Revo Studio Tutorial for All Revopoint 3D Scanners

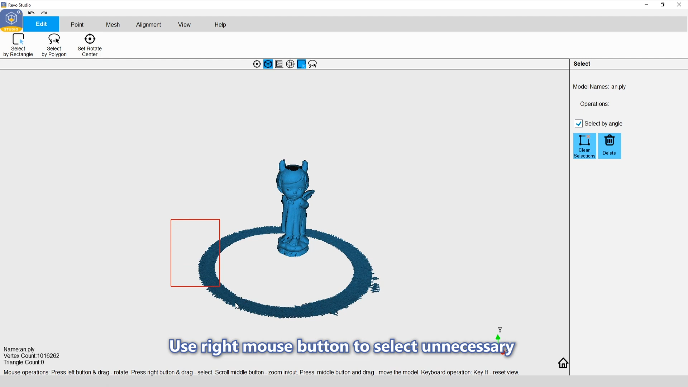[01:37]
Use right mouse button to select unnecessary parts by Select by Rectangle or Select by Polygon.
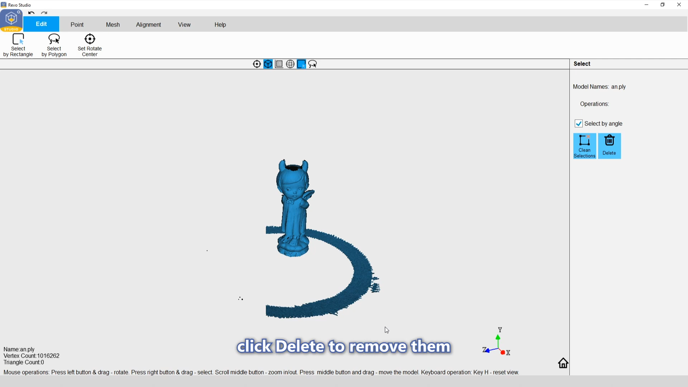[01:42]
Click Delete to remove them.
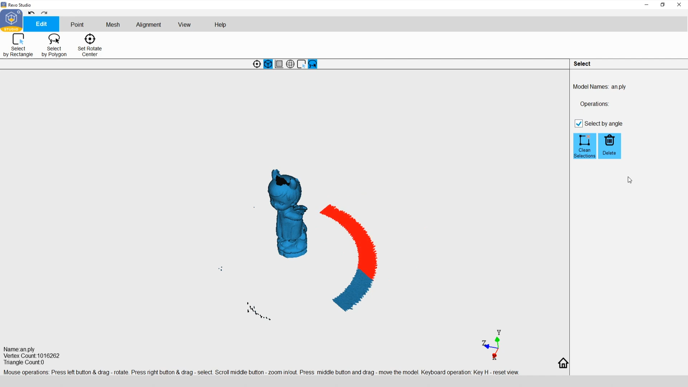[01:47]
If the selection is incorrect, click Clean Selections to restore it.
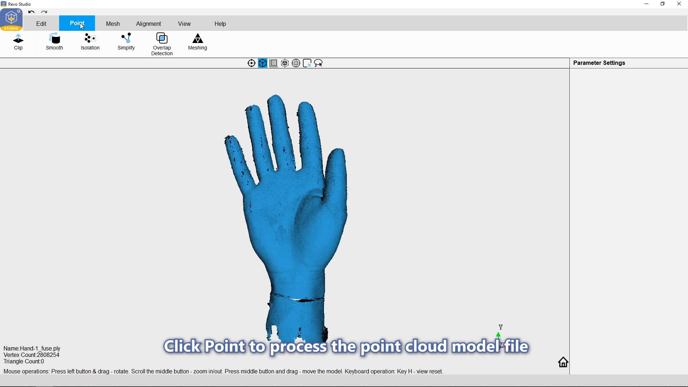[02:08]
Point. When you need to clip the unnecessary parts easily, use the Clip tool to cut the model plane.
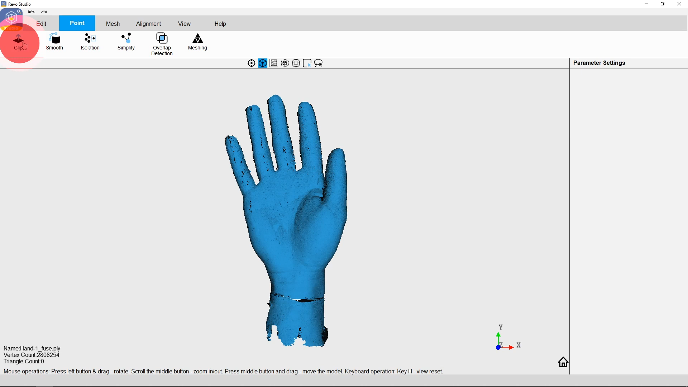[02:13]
Click the right mouse button and drag. The clipping plane will appear as a line. Point.
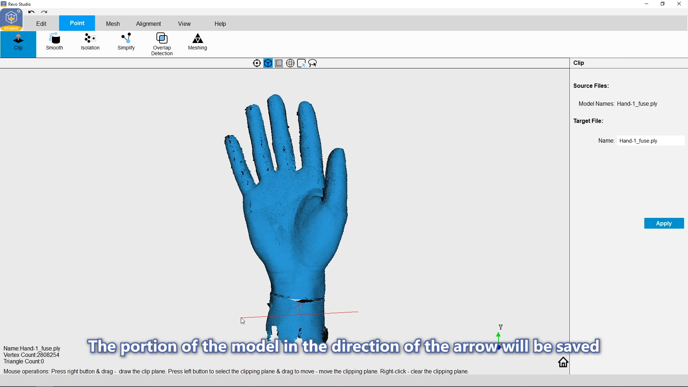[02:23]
The portion of the model in the direction of the arrow will be saved. Point.
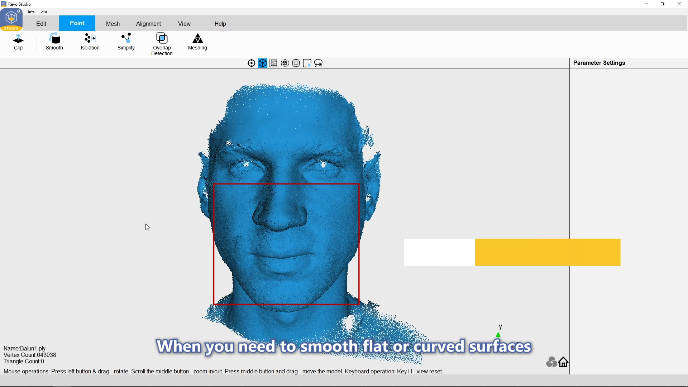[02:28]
When you need to smooth flat or curved surfaces, click the Smooth tool.
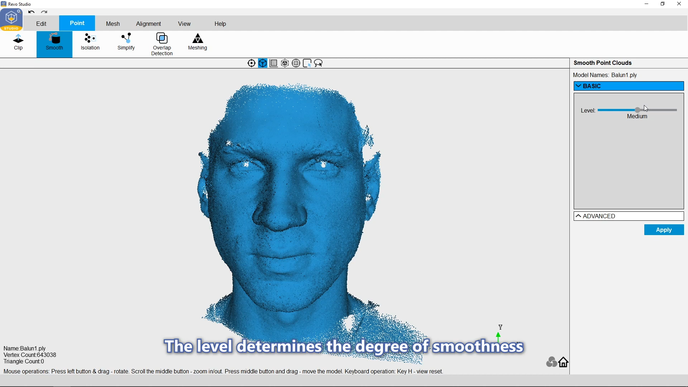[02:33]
The level determines the degree of smoothness, so the point cloud data can be more smoother. You can set up the parameters in Advanced.